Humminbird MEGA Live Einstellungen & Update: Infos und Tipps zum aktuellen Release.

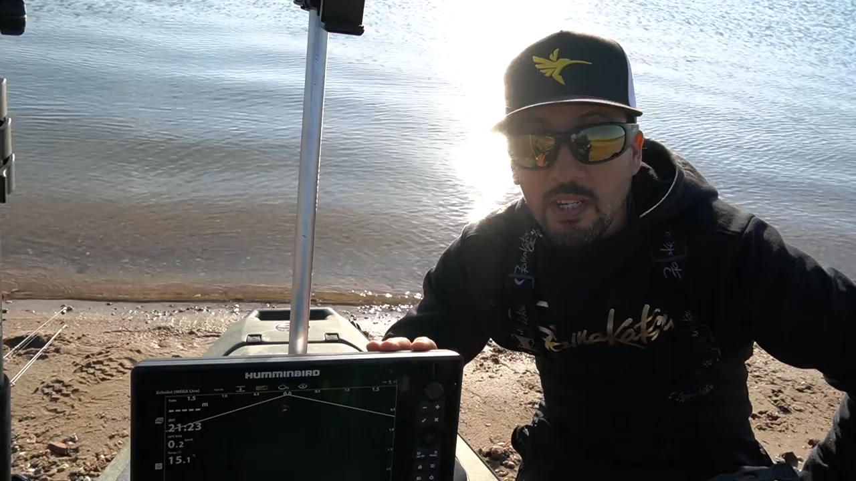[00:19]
Es ist sehr wichtig, wenn ein neues Update draußen ist, dass ihr das auch installiert, richtig installiert. So holt ihr das Beste oder das Maximum aus euren Geräten, ob es jetzt die Unit oder der Geber. Wir legen los, eins nach dem anderen, ganz easy, kriegt jeder hin. Also viel Spaß beim Zuschauen. Dieser Update, den ich jetzt mache, gilt natürlich für Solix genau wie Apex.
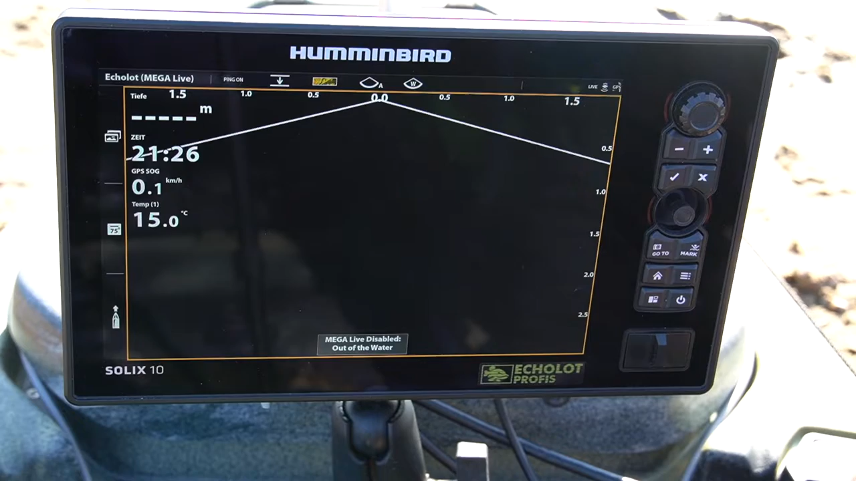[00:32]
On screen: water 15.0°C, speed 0.1 km/h
Und bevor wir anfangen, ist es wichtig, dass euer Echolot mit dem Geber verbunden ist. Also das könnt ihr auch hier oben sehen, da steht auch Ping On. Falls es off ist, geht ihr einmal drauf, dann steht halt wie jetzt On.
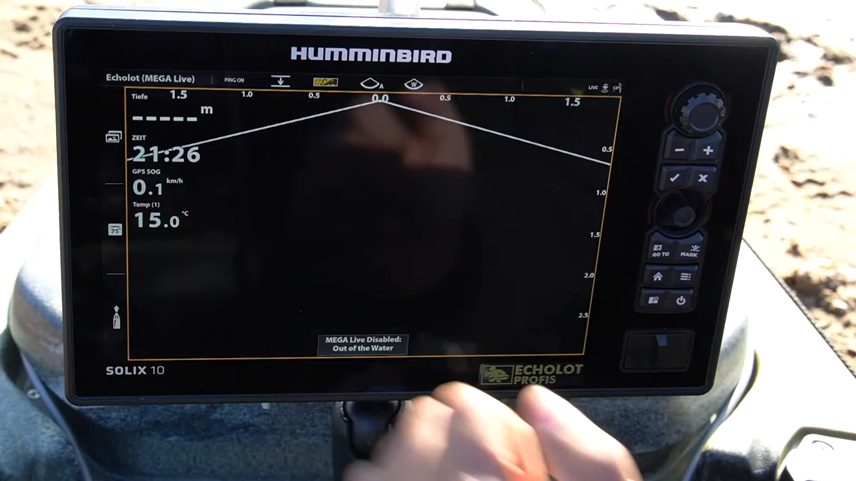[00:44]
On screen: water 15.0°C, speed 0.1 km/h
Der Geber ist natürlich nicht im Wasser, das ist nicht schlimm. Wichtig ist, dass es halt verbunden ist.
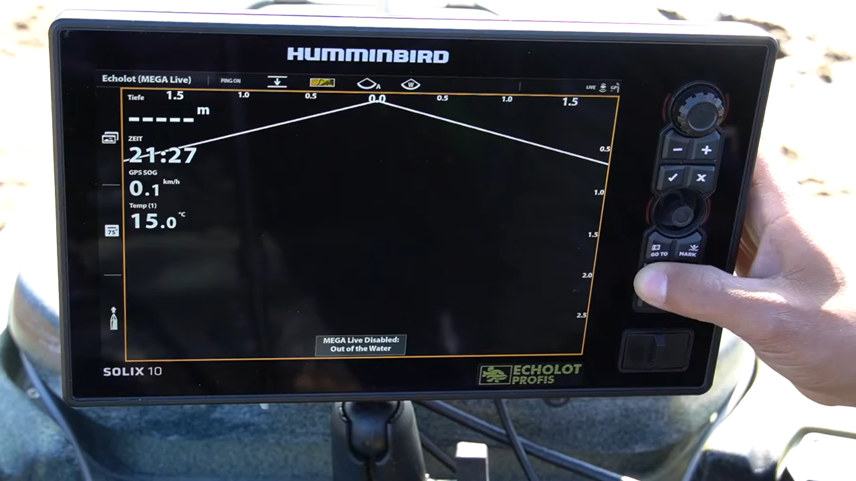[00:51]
On screen: water 15.0°C, speed 0.1 km/h
Auch eine ganz wichtige Sache, wir klicken einmal auf Home, wir gehen in der Einstellung auf Netzwerkinfo.
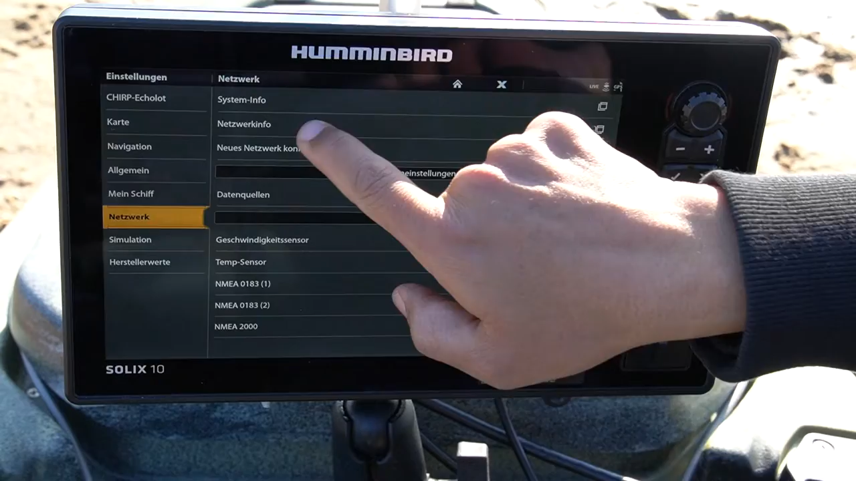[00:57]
Also das Echolot selber muss natürlich die letzte Version haben. In diesem Fall haben wir hier 4.020. Und wie man hier sieht, mein Megalife-Geber hat V1.140. So, wir gehen einmal zurück. Also dieser Update, den ich jetzt hier mache auf meinen Solix, gilt genauso für die Apex-Serie.
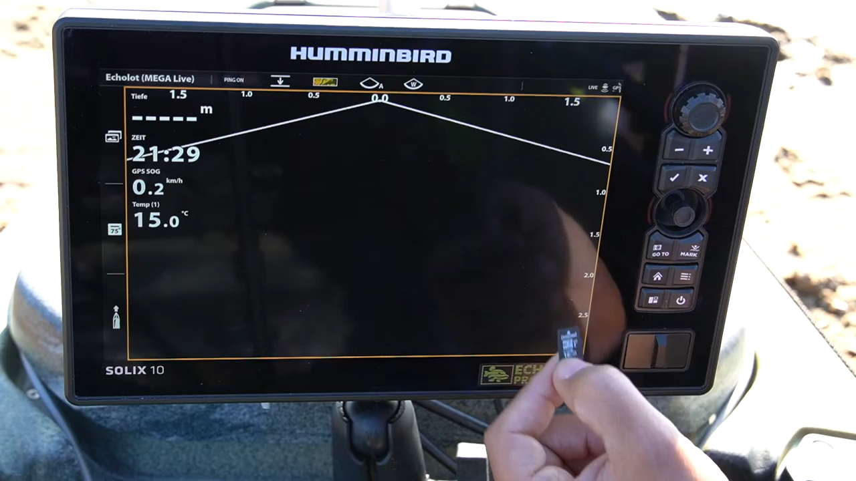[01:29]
On screen: water 15.0°C, speed 0.2 km/h
Da geht ihr auf den Hummingbird Homepage, auf Update, lädt ihr runter auf eine Micro-SD-Karte. Der Hersteller gibt vor, unter 32 GB. Ich empfehle euch sogar, unter 16 GB SD-Karten bzw. Micro-SD-Karten zu holen. Da seid ihr auf die sichere Seite. So, wir machen hier einmal auf. Einmal reinstecken.
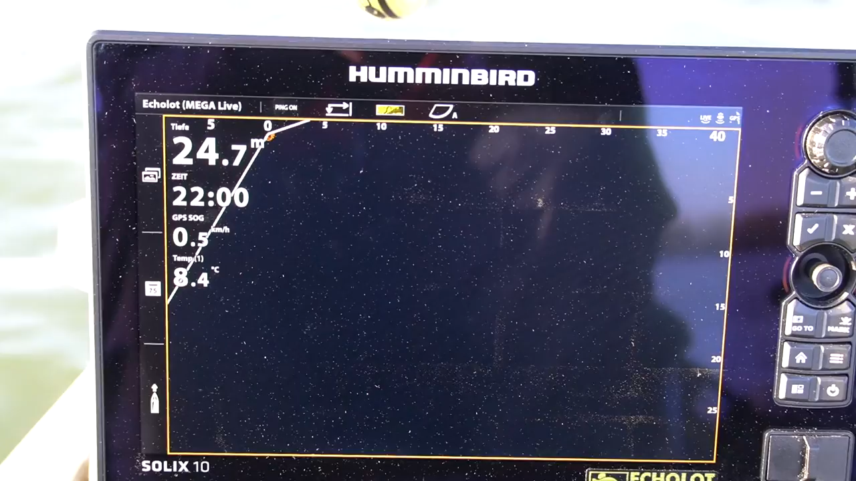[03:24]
On screen: depth 24.7 m, water 8.4°C
Und zwar, wir gehen hier einmal in die Menütaste.
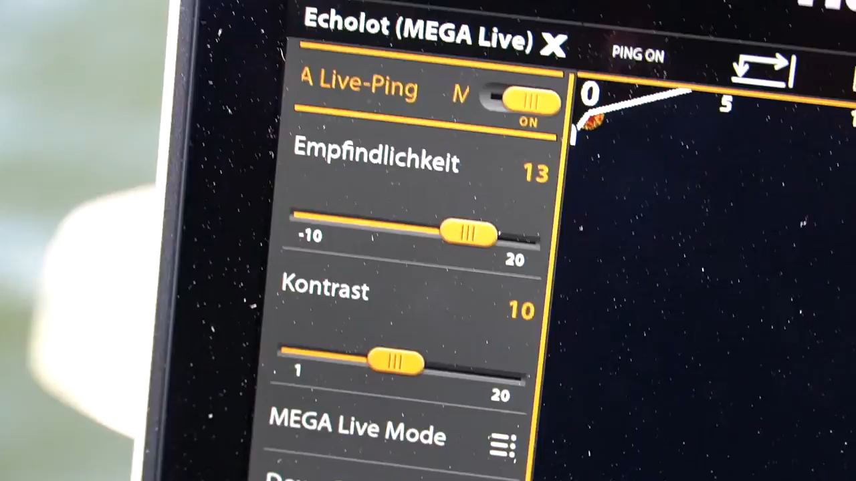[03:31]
In die Empfindlichkeit empfiehlt Hummingbird auf 15 zu gehen
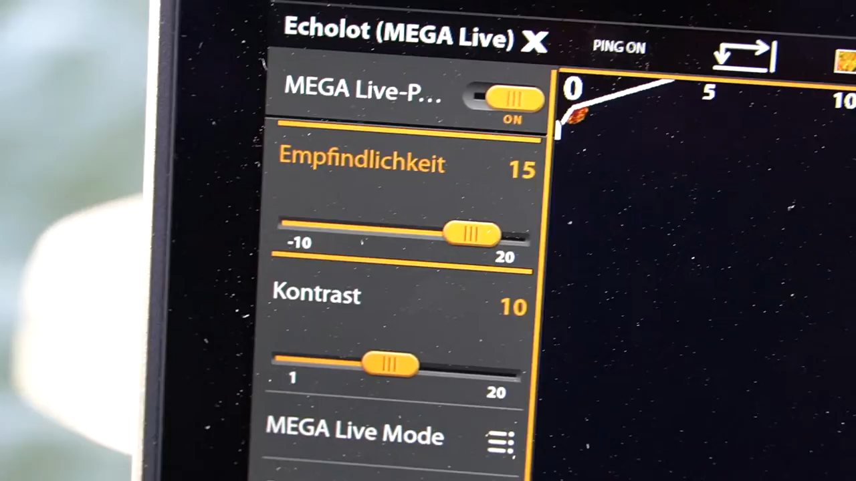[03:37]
und bei dem Kontrast auf 1. So, die Softwareaktualisierung ist durch.